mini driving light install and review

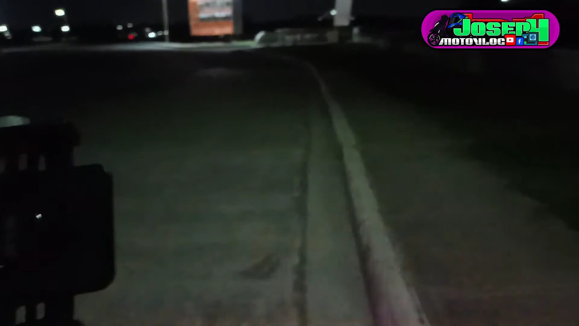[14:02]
Mga idol, nandito ako ngayon sa T5. Bale, ganito ka din ang turo sa mga idol. Pakita ko lang yung headlight ko.